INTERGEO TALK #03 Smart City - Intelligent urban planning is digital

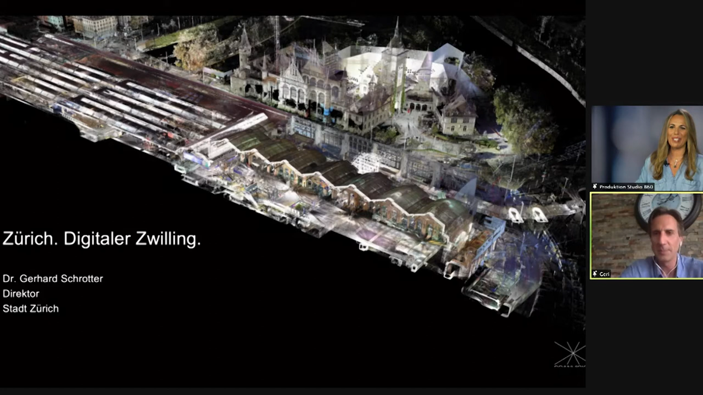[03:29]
Please start with your introduction. Thank you very much for the kind introduction. I'm very happy to present the digital twin of the city of Zurich. My name is normally Gerhard Schrotter, but since I moved to Switzerland, I'm Gary. So in Switzerland, normally you are called Gary or a cute version.
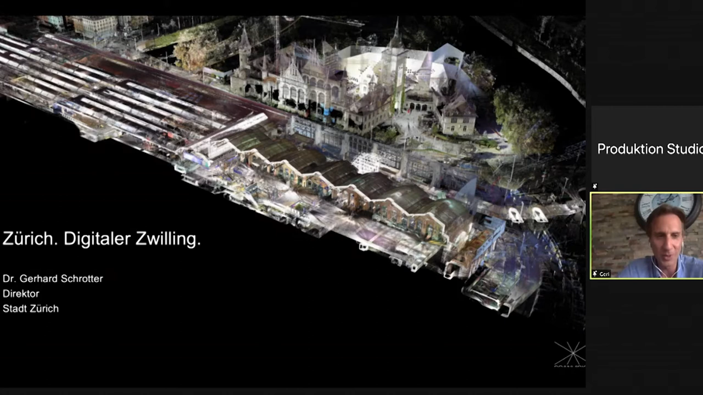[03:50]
So that's the reason I'm called Gary Schrotter in Switzerland. I just I want to talk about the digital twin. And for me, this first picture or this first image is very, very important because we see here a point cloud. We see a point cloud of the city of Zurich and we see not only the train station, how it looks like from above, but of course, we also see we also see the underground.
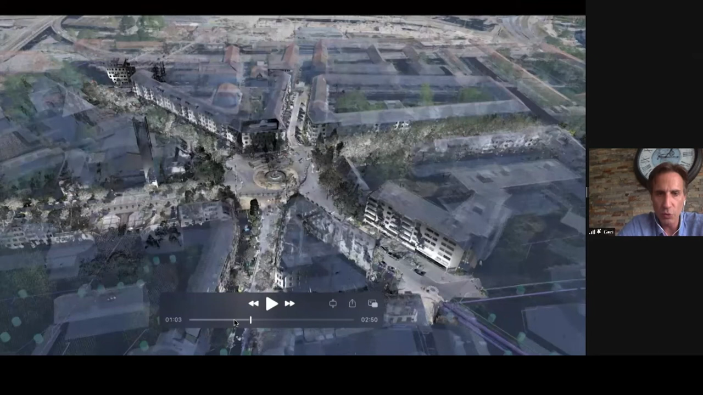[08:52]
And I just want to show that it's important then to bring that space. This is just an example here, inside of the digital world, like I showed before. We're using different sensor data. We're using data from airborne LiDAR. We're using data from mobile mapping from streets. We have done a campaign for the 700 kilometer street space and public space in the city of Zurich with mobile mapping. And we make a fusion of that.
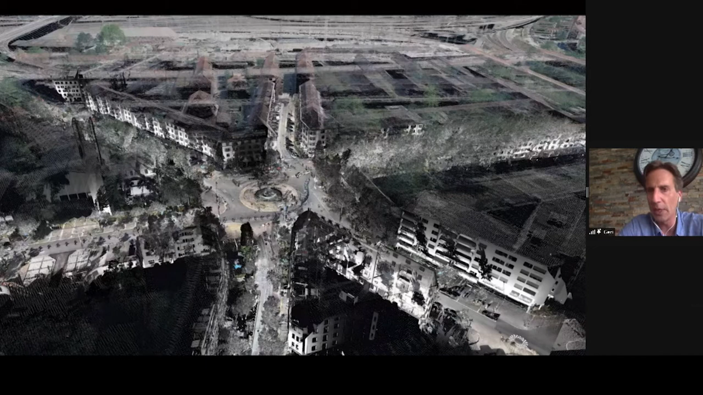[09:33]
And for us, it's very important to have a certain kind to have an attractive visualization of that so we can talk about it. So it's not a visualization, but you have to be a real expert to talk about it. So in a visualization where different stakeholders can take part.
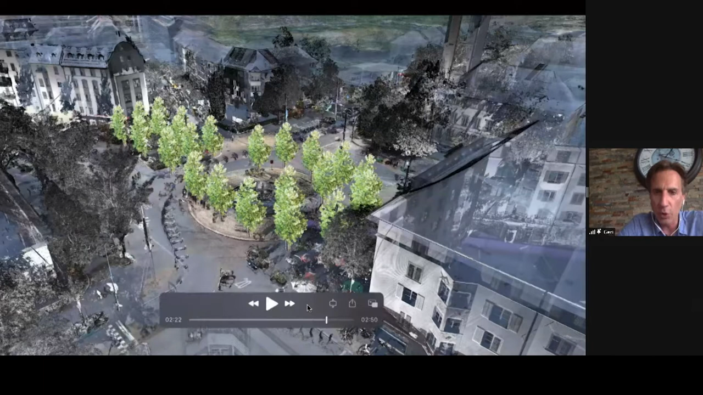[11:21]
interference with the underground. So with different pipelines, is it possible or not? And out of that, we have a good discussion base to move on in the collaboration in the city of Zurich. As I said before, this is just now a visualization, but we found out that if we do it in that way, and if we do that simulation and scenarios in digital space and bring it back to reality, it's very important to have a close to reality image again,